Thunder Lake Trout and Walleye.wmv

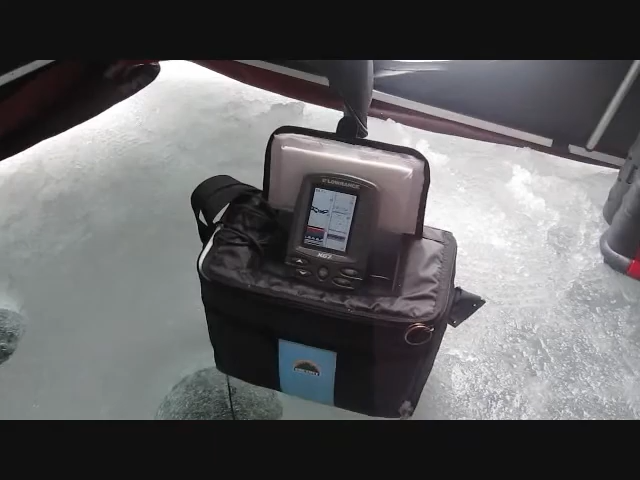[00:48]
Where's my jig?
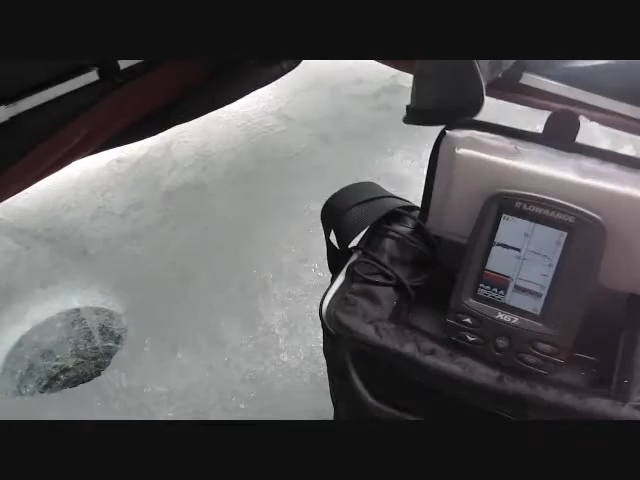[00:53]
Oh, there's a big up signal down there.
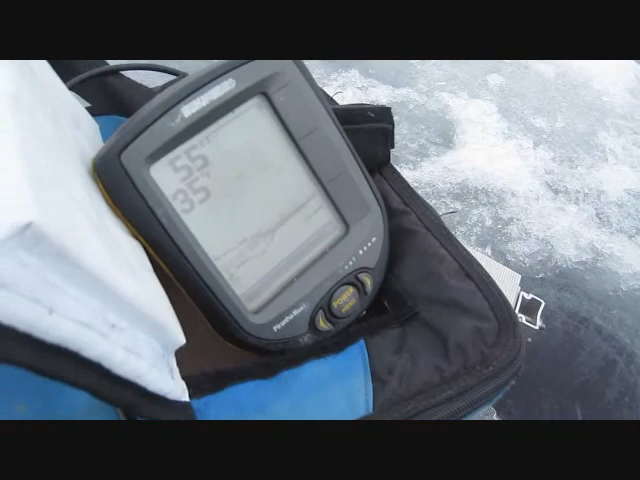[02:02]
And another one below. Oh, he's coming. He's coming. A couple of them. Yeah. One of them got a fucking bite here.